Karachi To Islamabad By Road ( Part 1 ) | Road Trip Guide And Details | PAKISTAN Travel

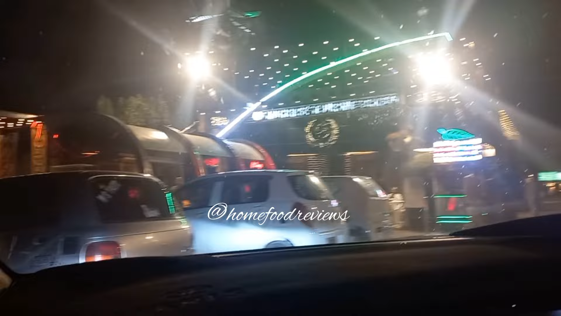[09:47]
हम सब थोड़ा फ्रेशन अप हुए और फिर निकल गए डिनर के लिए सखर के फेमस रेस्टोरेंट सिंदरी।